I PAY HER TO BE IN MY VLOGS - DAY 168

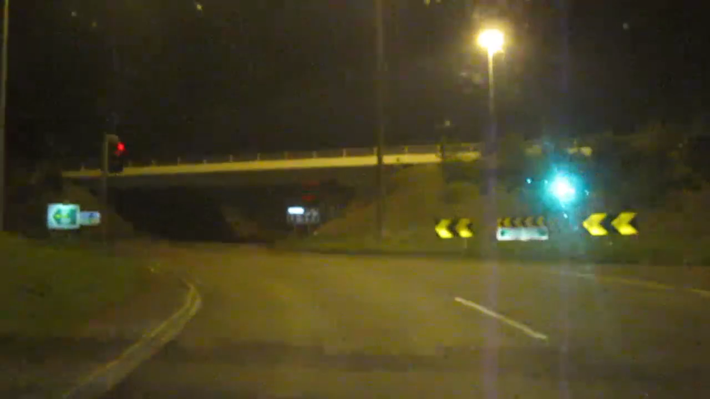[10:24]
So, oh, green lights are go-go. Cork or Limerick? Cork or Limerick? We must make up our mind. Oh, look how Christmassy it is.